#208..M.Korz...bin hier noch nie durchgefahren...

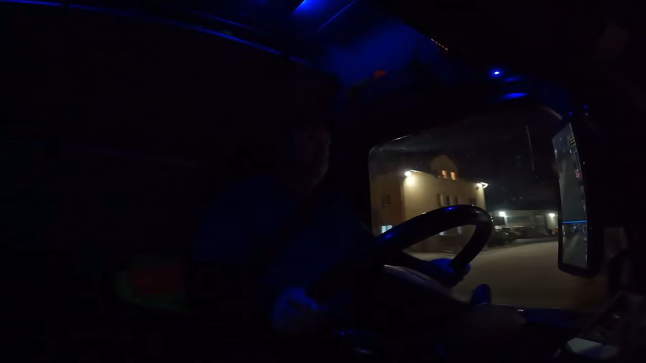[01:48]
Ja. Oh, haben wir mal den Fahrbahnteiler weggemacht hier. War nicht schlecht.
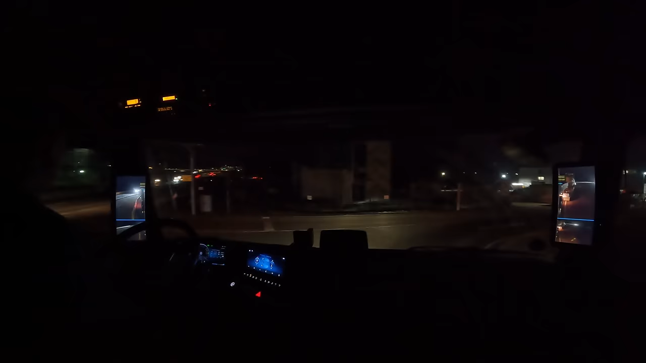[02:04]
Wir haben uns Zeit. Alter Schwede, ey. Alter Schwede. Kommt da noch ein Stockwerk drauf? Scheint so, ha? Warum ist hier zu? Warum ist hier zu?
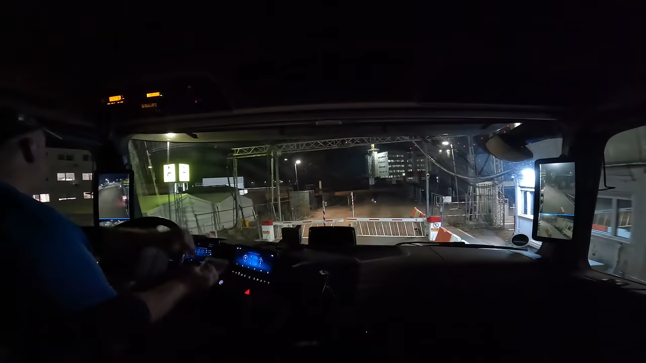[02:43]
Kann nicht mehr wie nicht gehen. Vielleicht ist die Anlage eingefroren. Ich weiß es nicht.
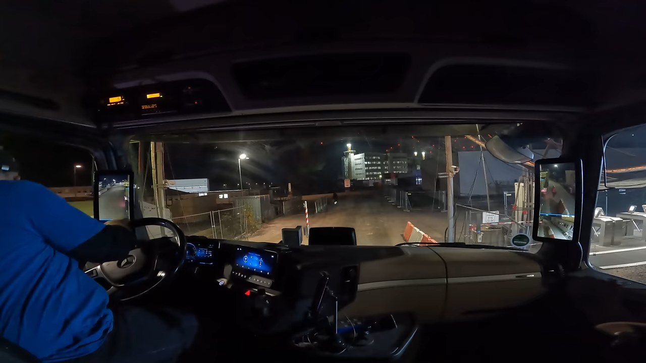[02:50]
Alles. Seltsam. Obwohl die Reifenwaschanlage geht, spritzt bis hier rüber die Sau. Guck, wo ich rumfahre. Ja, macht Sinn, ne?
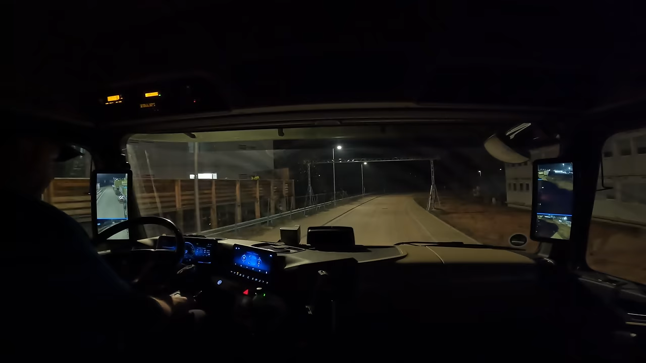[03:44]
Aber gerade so. So, hier gleich wieder rein. Sollte normalerweise, der Boden sollte gefroren sein. Ich gehe davon aus, ich kann reinfahren. Wenn der jetzt nicht gefroren ist, wann dann? Hier vor den großen Haufen muss ich.